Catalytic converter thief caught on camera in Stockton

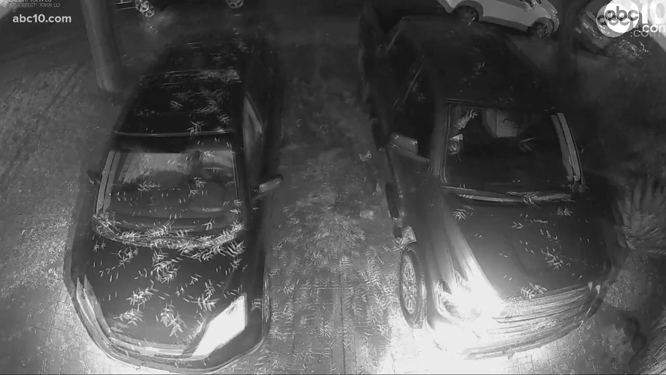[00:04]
You can see someone on the ground with a flashlight and what appears to be an electric saw.